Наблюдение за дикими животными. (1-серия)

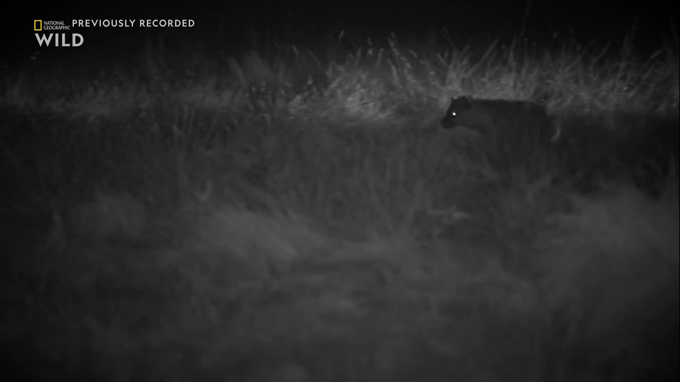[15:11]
Гиены – эксперты в поиске мяса по запаху, и их большие кланы усложняют жизнь львам в Масаи Мара.
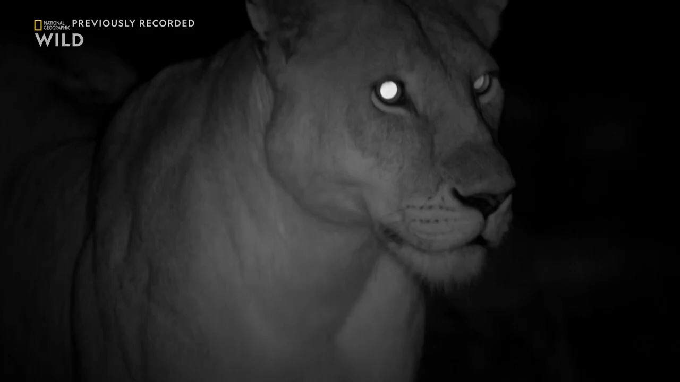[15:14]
Львицы прекрасно об этом знали и начали готовиться.
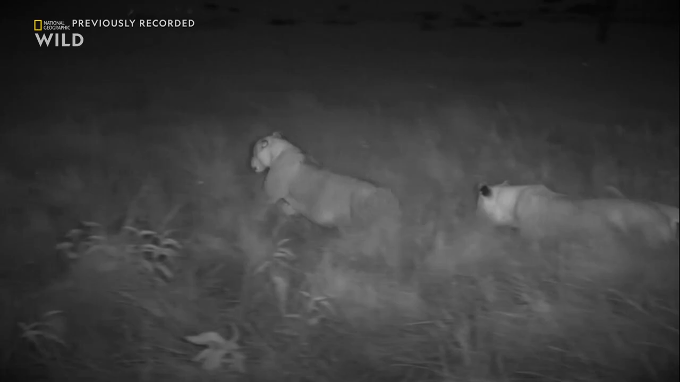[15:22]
Они первыми напали на гиен до того, как те набрались смелости.
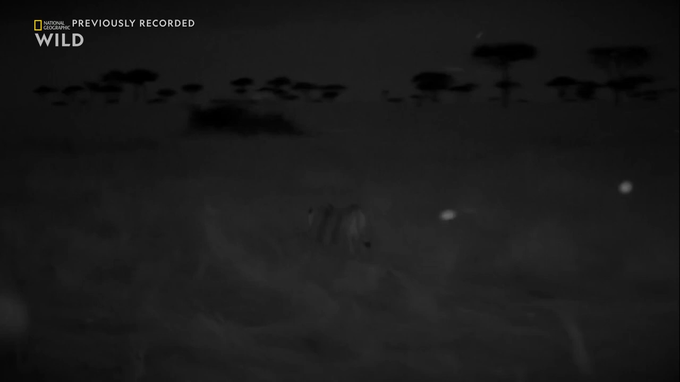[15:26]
Но этого было недостаточно.
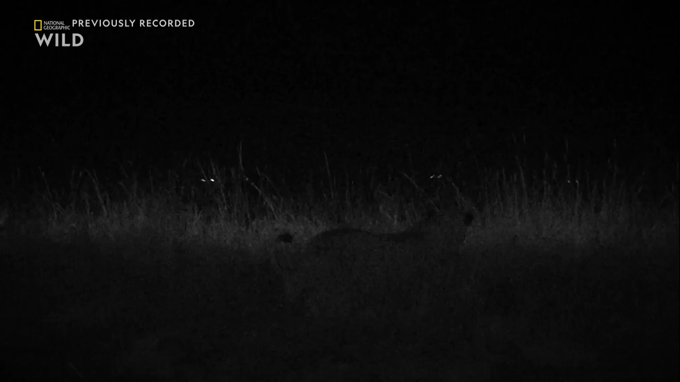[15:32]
Гиены перегруппировались и ударили снова. Матери всеми силами старались защитить добычу, а молодых львов поблизости не было.
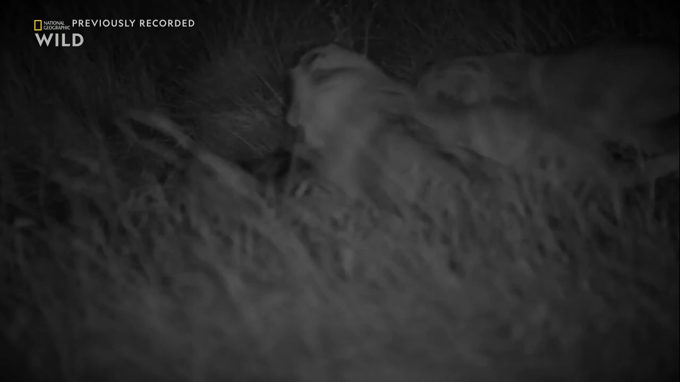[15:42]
На этот маленький прайд пришлось слишком много гиен.
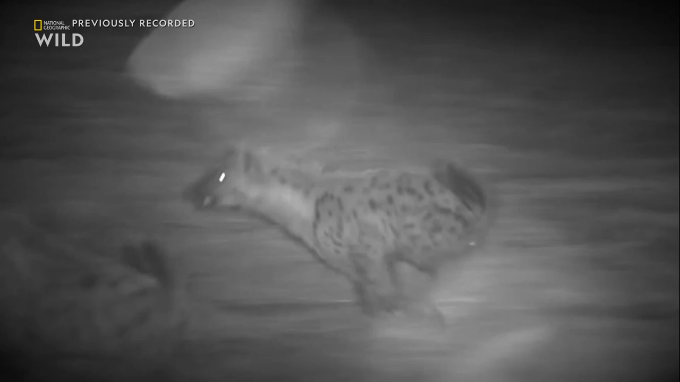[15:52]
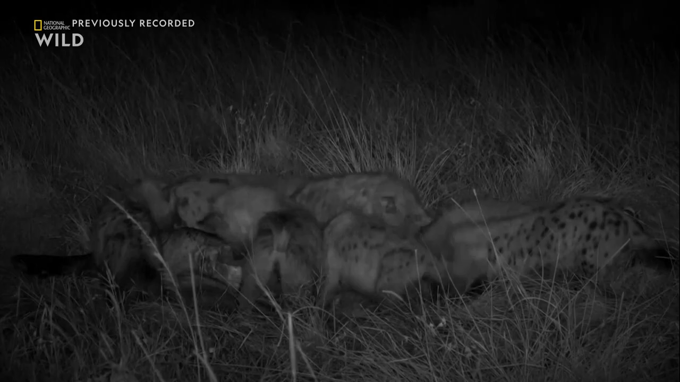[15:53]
Но это был ещё не конец.
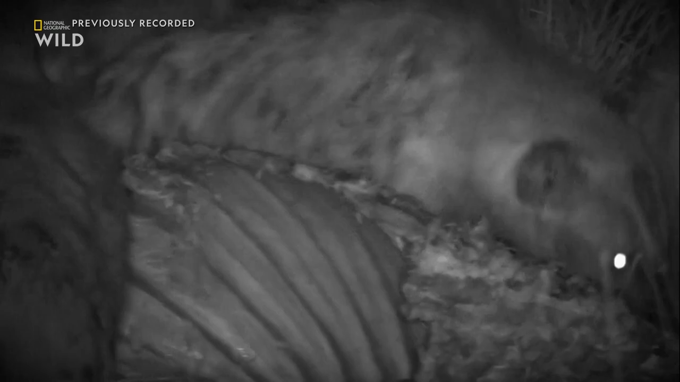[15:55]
Гиены отогнали львиц от туши, но самки вернулись,
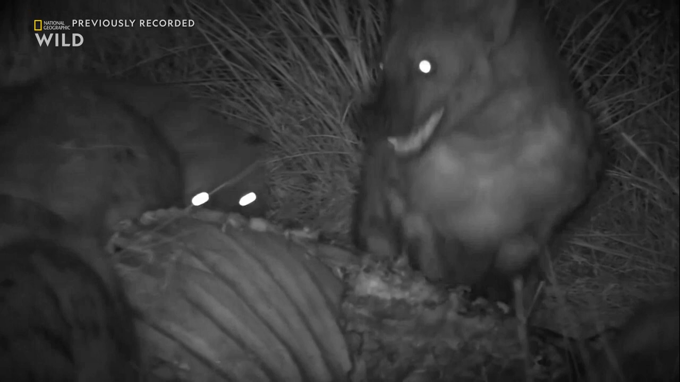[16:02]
чтобы в последний раз попытаться вернуть свою законную добычу. К ним присоединились молодые львы.
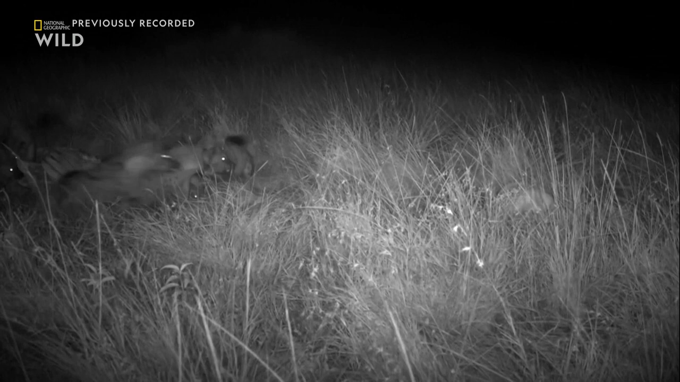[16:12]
Если львы хотят победить, пора им всем выступить единым фронтом. Это что-то невероятное.
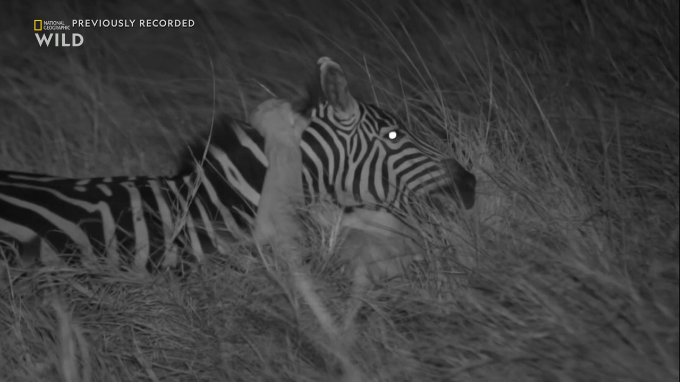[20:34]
Они схватили зебру, но молодые и неопытные львы не очень хорошо справились со своей задачей.
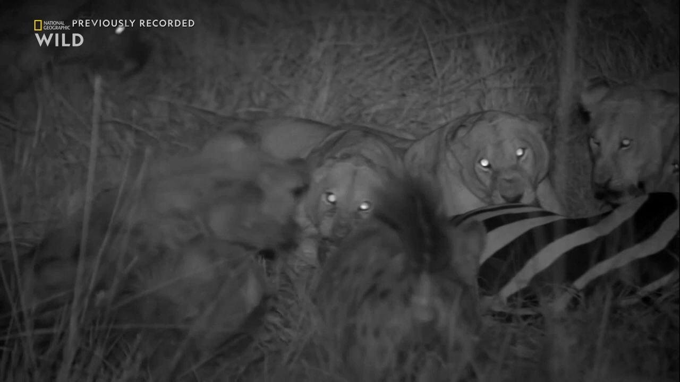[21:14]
Львы ели так быстро, как только могли. Матери отчаянно пытались держать гиен. Но тех было слишком много. Не стоило вступать с ними в бой. Неопытный Прайд Авина снова проиграл ужин гиенам.